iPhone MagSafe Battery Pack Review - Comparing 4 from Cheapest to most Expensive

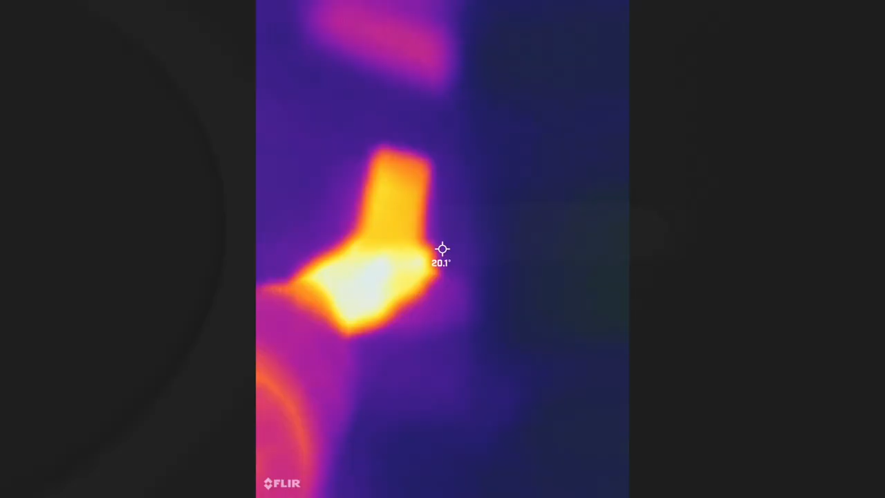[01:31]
Here you can see a thermal video of the CoSeed after charging for a long period of time.